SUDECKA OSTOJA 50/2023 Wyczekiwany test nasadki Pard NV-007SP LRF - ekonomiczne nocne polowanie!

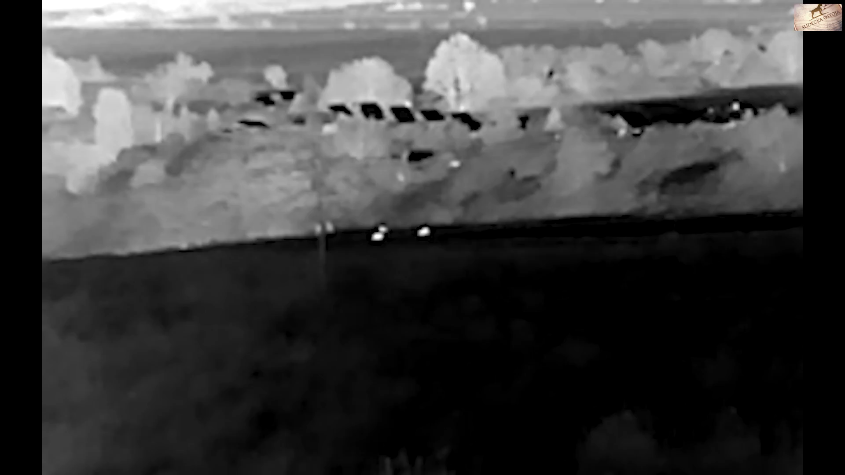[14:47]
no i przejdźmy do obrazu z Typeur z AFO 13 za termowizor poniżej
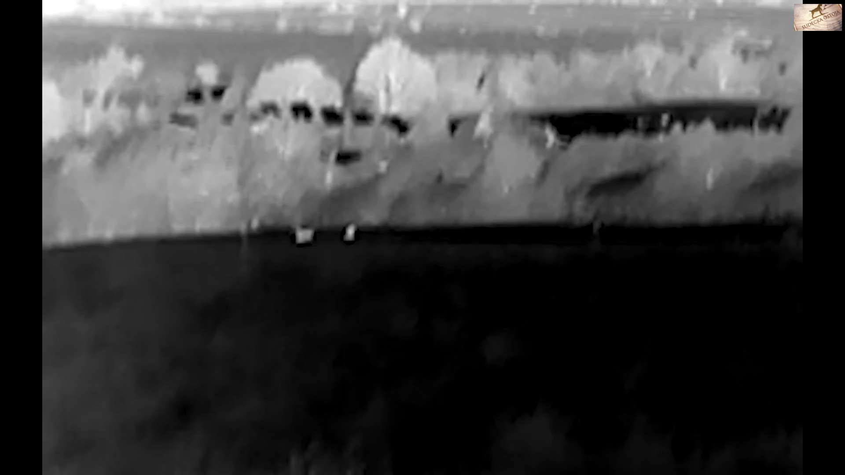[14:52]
4000 w tej chwili chyba 3700 tutaj macie dziki na dystansie około 350 380 metrów
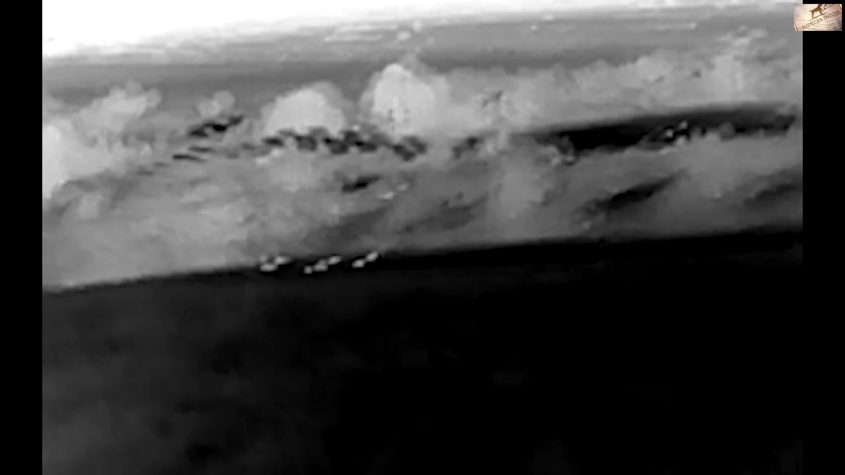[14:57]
no widać że dziki pamiętajcie o jednej rzeczy wy oglądacie to na ekranie natomiast w momencie tutaj mamy sarny po prawej zaraz oba o widać że podnoszą łby do góry pamiętajcie o tej jednej rzeczy że wy
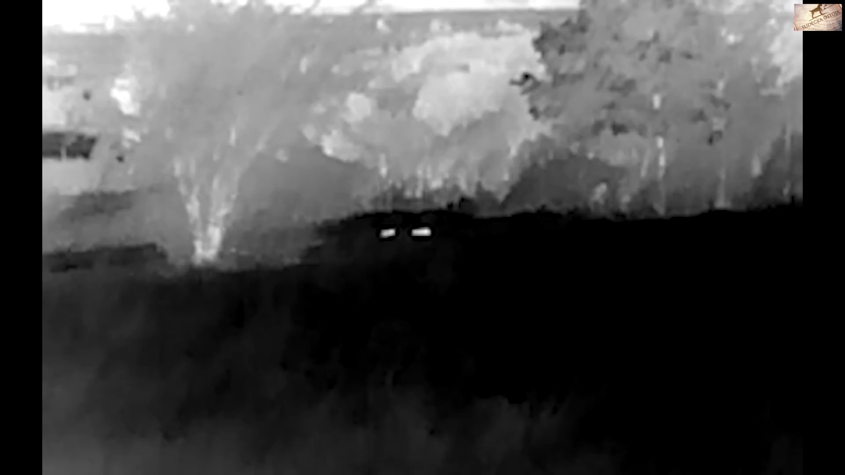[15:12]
patrząc teraz na monitor macie ten obraz dużo gorszy niż patrzyjcie bezpośrednio
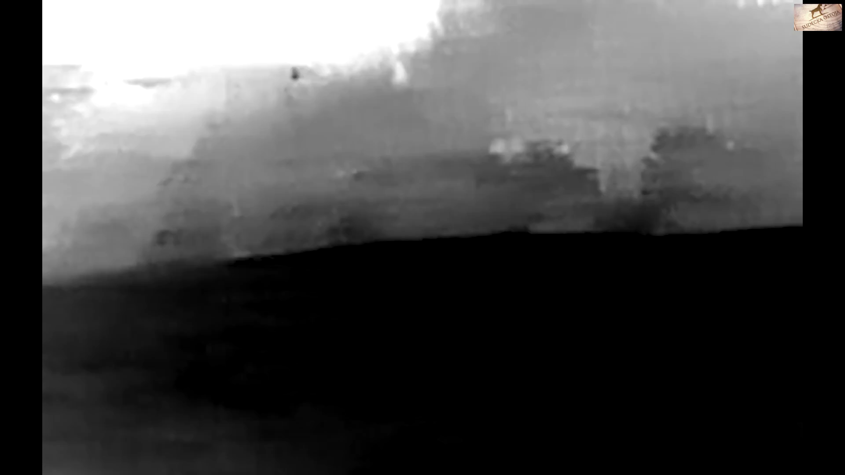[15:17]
w urządzenie nie można oczekiwać z urządzenia za niecałe 4000 cudów ale tutaj zobaczcie że
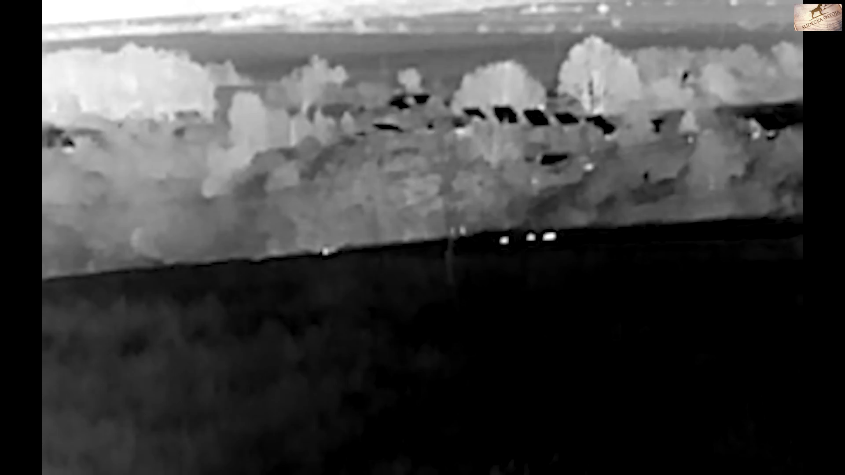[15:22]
ewidentnie można rozróżnić na dystansie powyżej 300 metrów czy to sarny czy dziki kolejne ujęcie tu są dziki na dystansie około 200 metrów byśmy nawet zaczęli podchodzić z Mariuszem natomiast no to stały wiatru zobaczycie sami zaszedł nas jeden dzik z boku całkowicie z lewej i cała wataha uciekła ale tutaj były w granicach 220 metrów nie zdążyłem ich pardem nagrać w dalszej części materiału będziecie mieli nagrania z parda natomiast tutaj możecie popatrzeć sorry że tak rzucam ręką że ten obraz tak chodzi ale
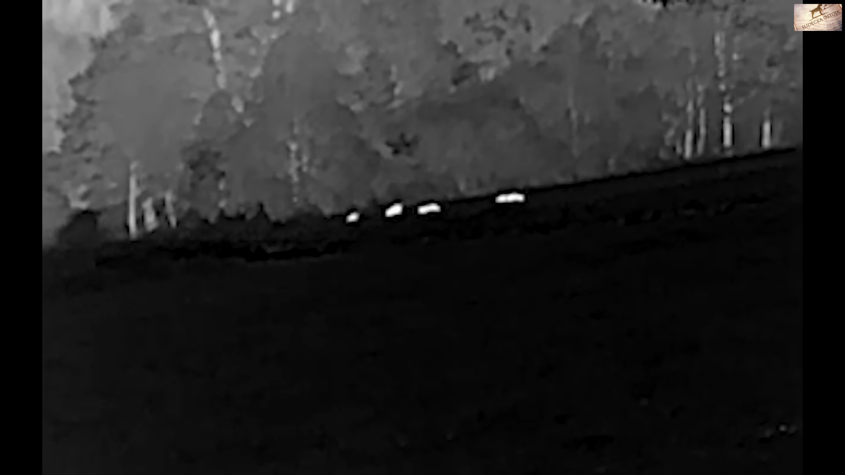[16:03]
ale to tak chciałem żeby to odzwierciedliło jak najbardziej naturalne warunki żebyście zobaczyli tak jak wy to używacie tak jak każdy z nas nie będziemy tego w statyw wkładać i robić ze statywu bo to bez sensu tutaj widać że te dziki są przesuwają się żerują no myśmy się bardziej skupili na nagrywaniu jak na strzelaniu tutaj chodziło o to żeby wam pokazać że
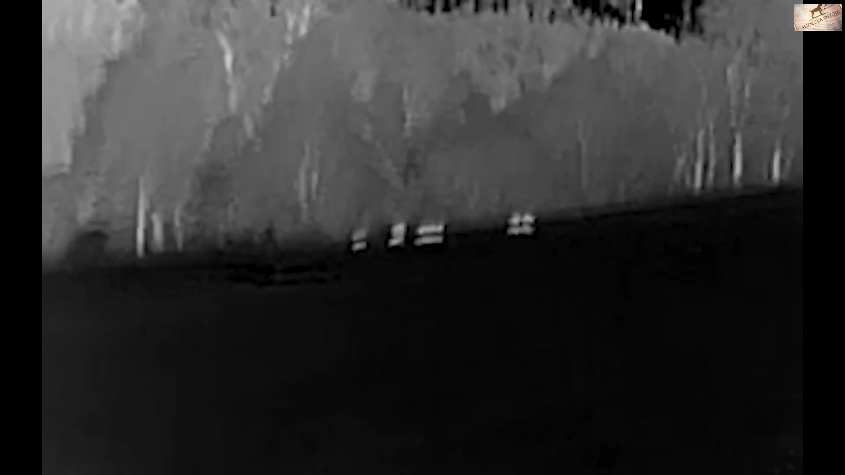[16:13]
poniżej 4 tysięcy też można jakieś termo kupić z którego no będziecie albo zadowoleni albo mniej zadowoleni no niestety porównując to do innego termo niestety tak to jest tutaj
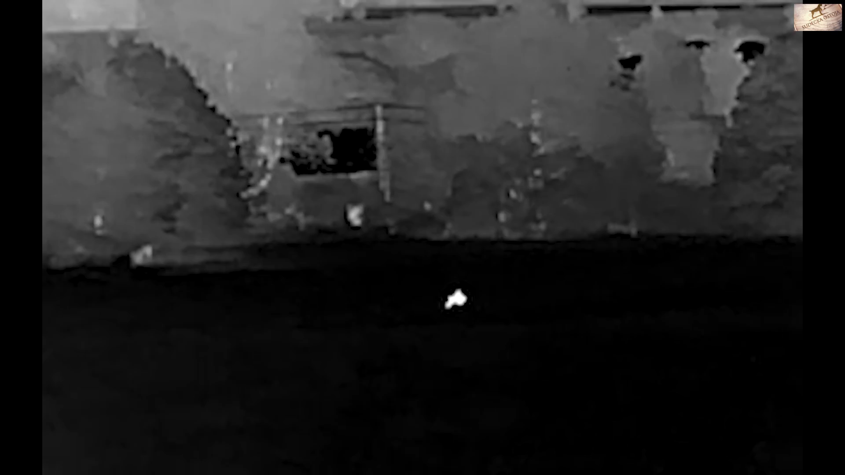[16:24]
mamy sarnę która też była dosyć blisko tutaj w granicach
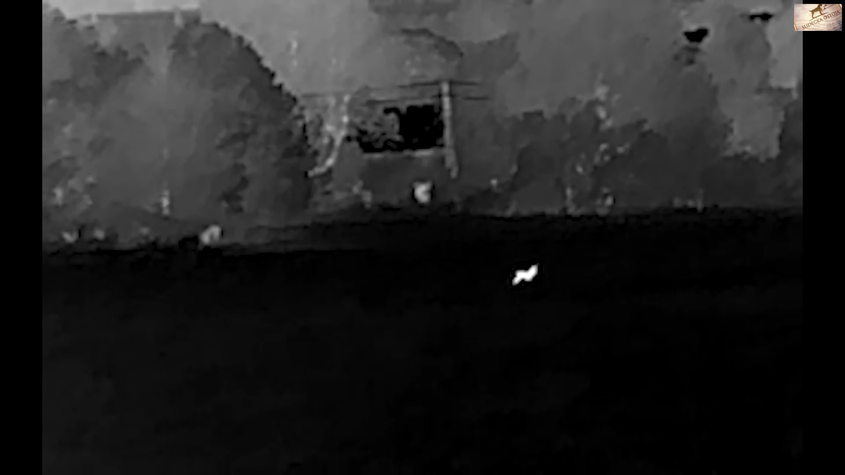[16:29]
120-130 metrów było do tej sarny no może około 150 metrów gdzieś powiedzmy tutaj
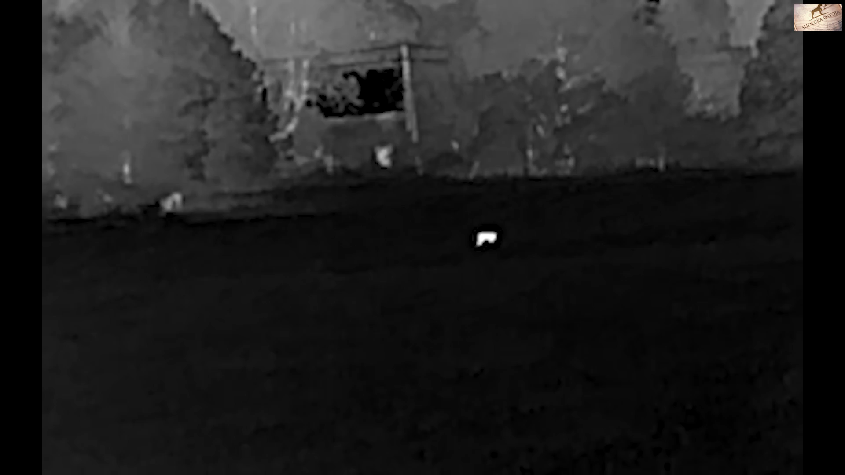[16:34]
na pewno nie było więcej niż 200 metrów ja szacuję że około 150 metrów no i tutaj są dziki zaraz zobaczycie one się rozejdą
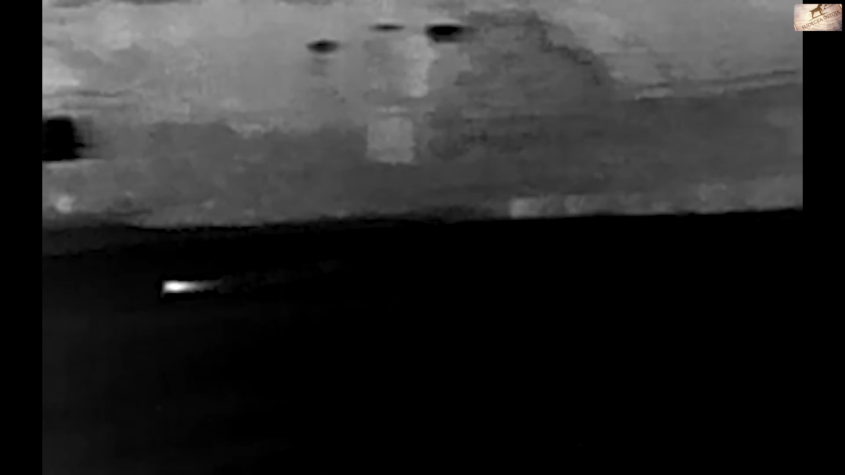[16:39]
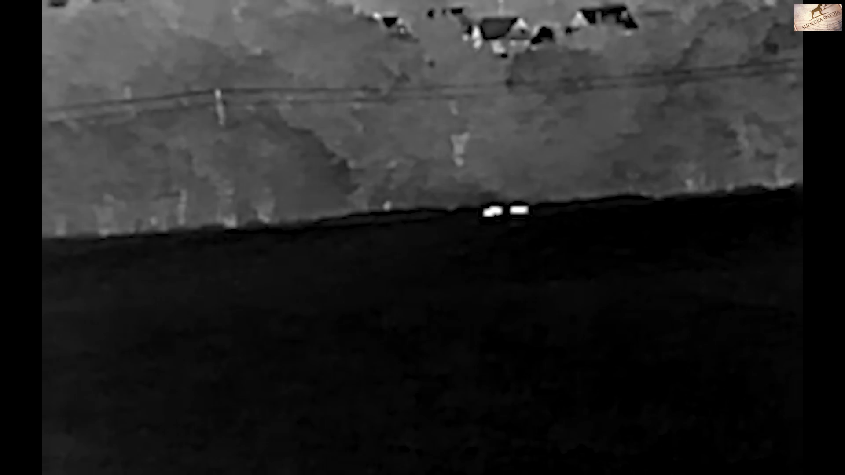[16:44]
dziki się rozchodzą zaraz tutaj widać było no są dwa albo trzy dwa to były chyba albo trzy już nie pamiętam
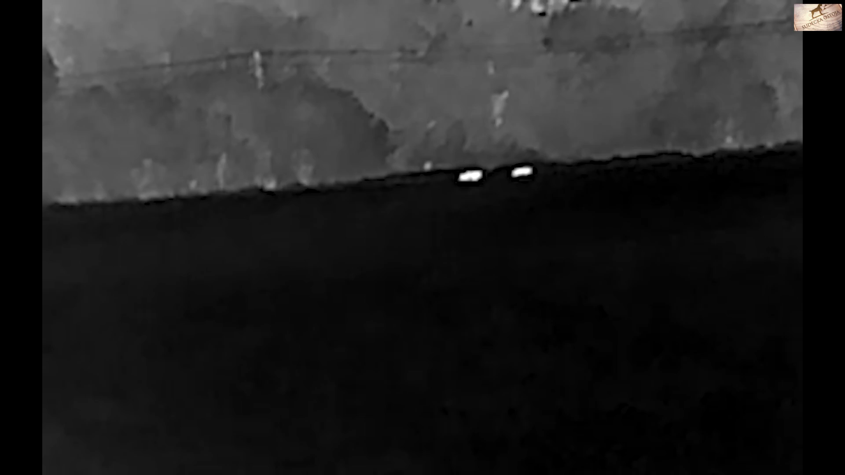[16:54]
ale chyba dwa no i ta sarna no
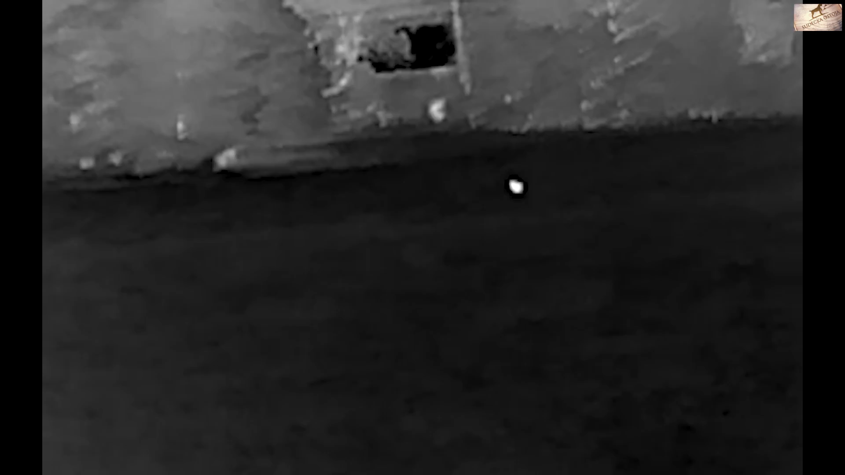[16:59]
i tu mamy a tu mamy tą batachę co zaczęliśmy ją podchodzić tu już byliśmy bliżej zmniejszyliśmy dystans do
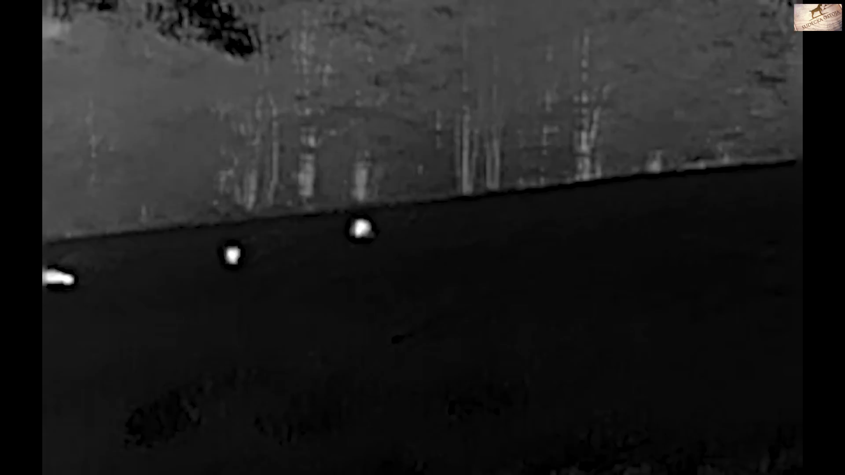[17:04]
około 120 metrów tak widać dziki na 120 metrów w tym AFO-13C więc uważam że całkiem nieźle no i tu
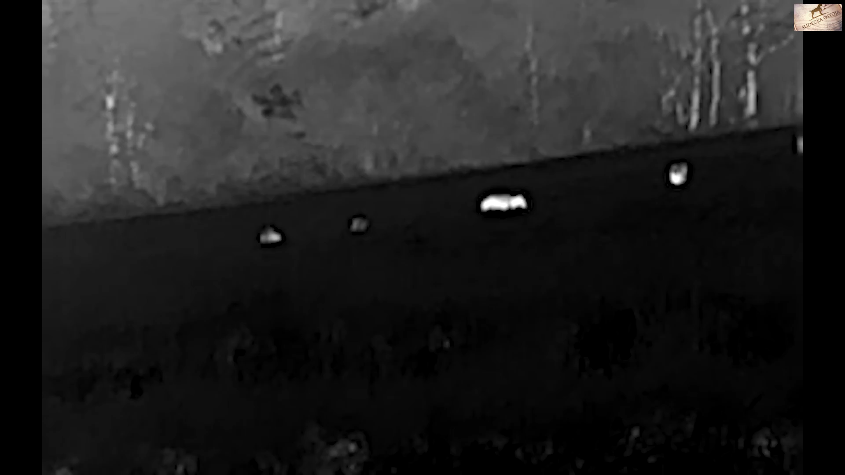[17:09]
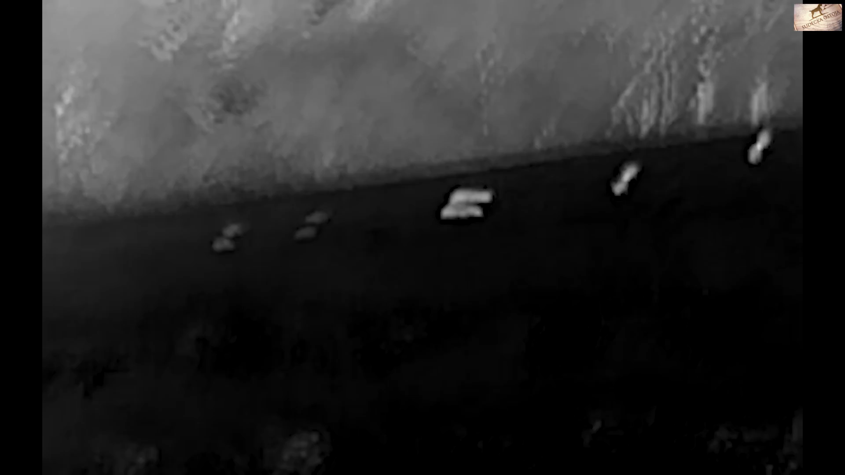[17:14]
już było blisko bo już się przekładałem słuchajcie na parda już mieliśmy strzelać bo to same przelatki no ale niestety nie zauważyliśmy
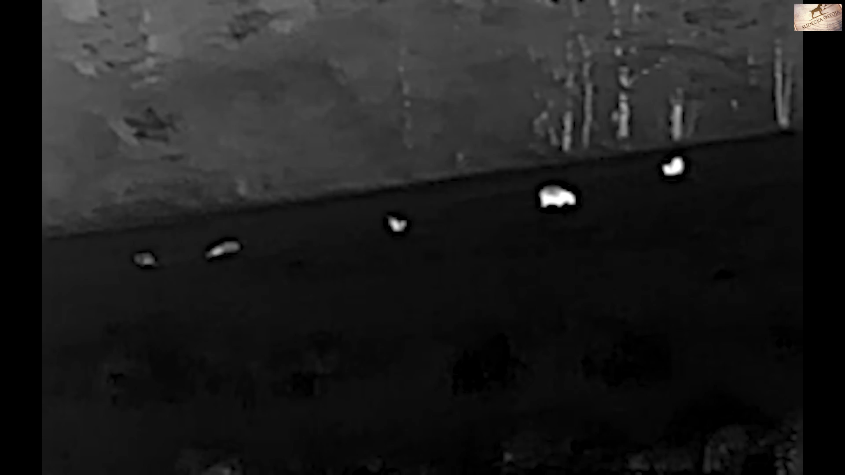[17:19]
dzika który doszedł do nas z lewej strony zupełnie z boku mieliśmy go
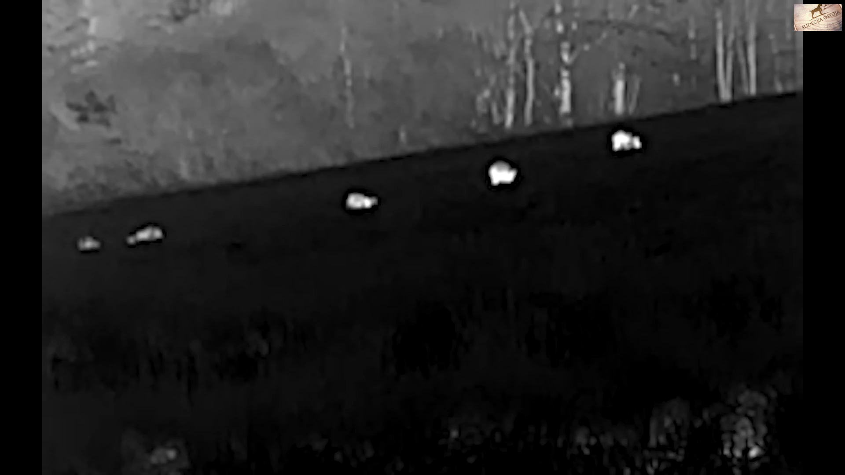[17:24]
przez ramię natomiast byliśmy tak skupieni na nagrywaniu tej batachy że niestety tamtego nie zauważyliśmy
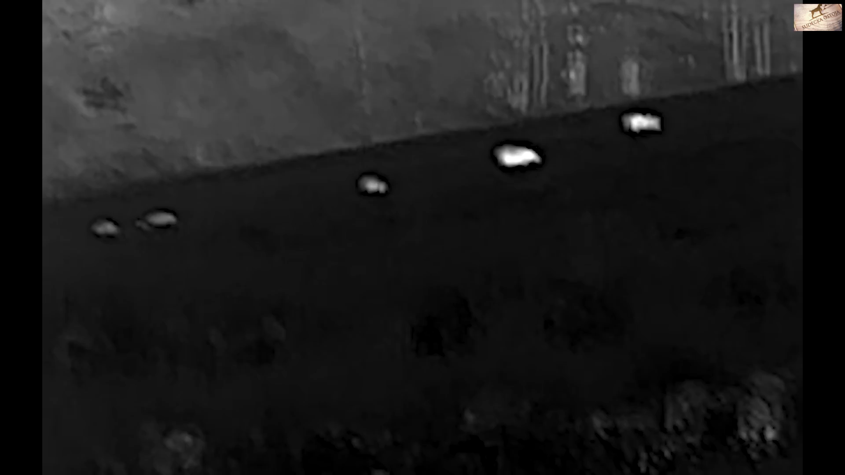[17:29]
no i tu już był o o tutaj mamy Daniele jeszcze z tyłu i on już tutaj